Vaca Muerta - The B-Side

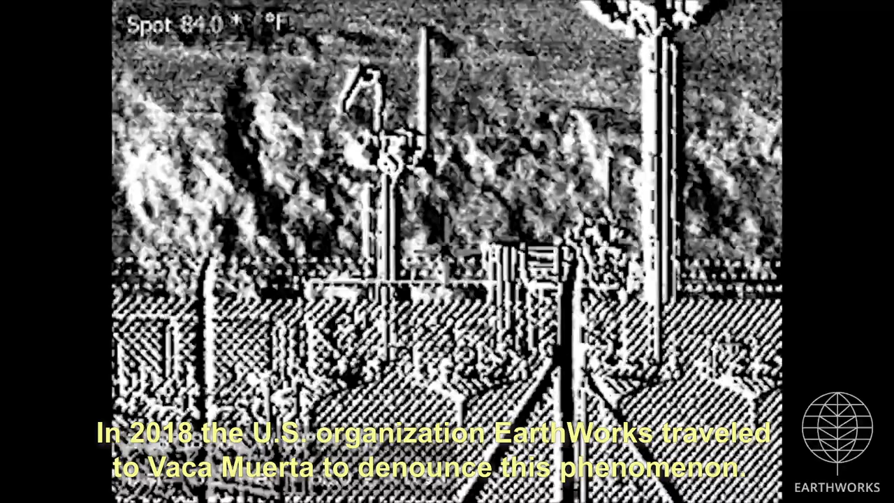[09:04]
On screen: spot 84.0°F
la organización estadounidense Earthworks viajó a Vaca Muerta con una cámara infrarroja que puede registrar todos esos contaminantes que pasan desapercibidos al ojo humano. Pero son perniciosos, tanto para la salud como para la atmósfera.
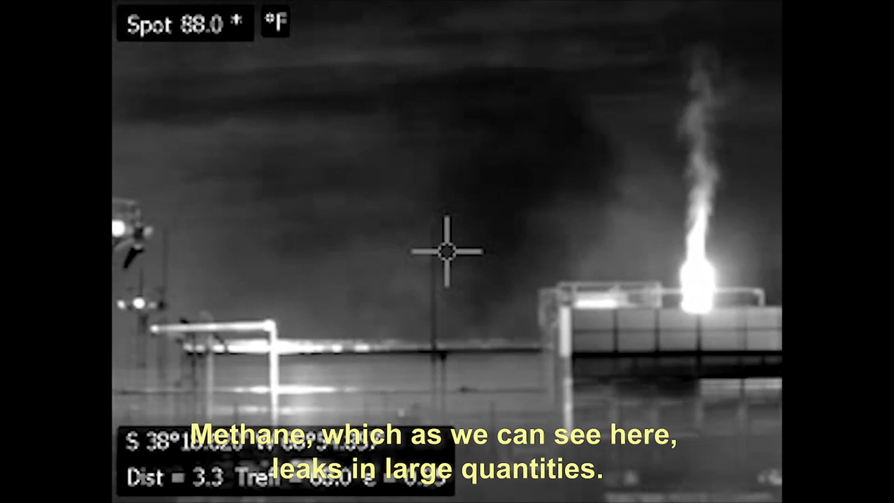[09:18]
On screen: spot 88.0°F
El metano, que como aquí se ve, se fuga en gran cantidad, es un gas de efecto invernadero 30 veces más potente que el dióxido de carbono.